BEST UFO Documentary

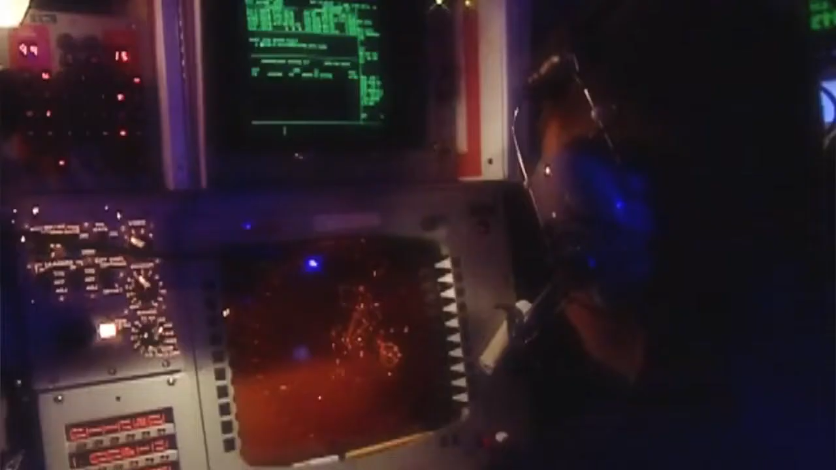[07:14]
They were still there, but they were actually sharper and clearer.
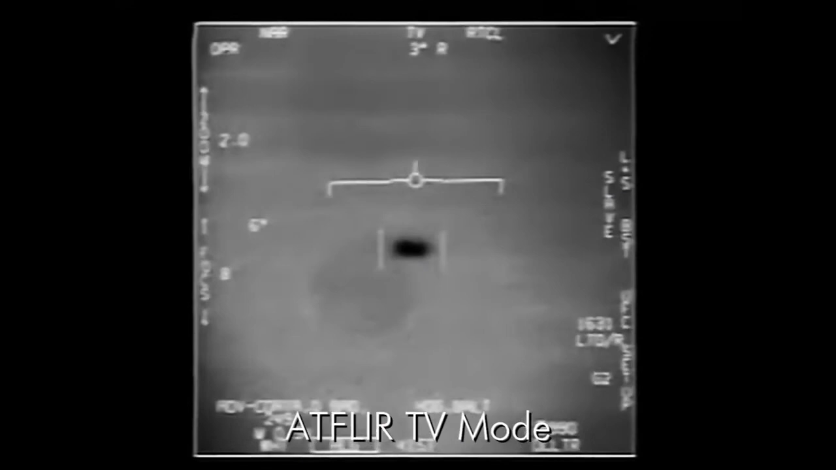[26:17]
The film reveals no control surfaces, no exhaust plume, a uniform heat signature, and no visible means of propulsion.
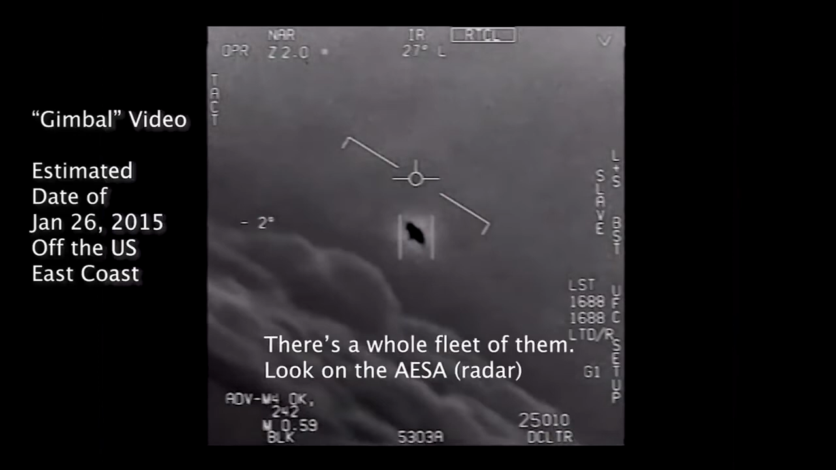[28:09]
Look on the ASA. My God. Just 11 years later, fighter jets from USS Roosevelt filmed this anomalous object in 2015.
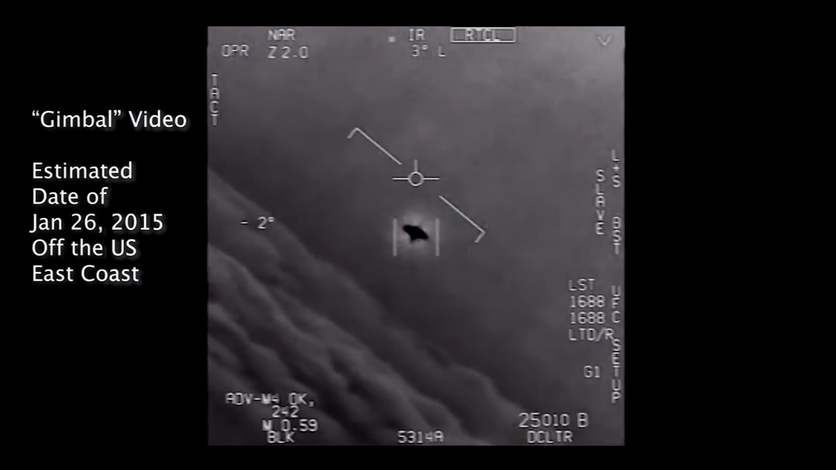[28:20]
Well, if there's look at this thing, it's rotating. Like the Nimitz encounter, they too were conducting routine training when fleets of UFOs were encountered by the pilots.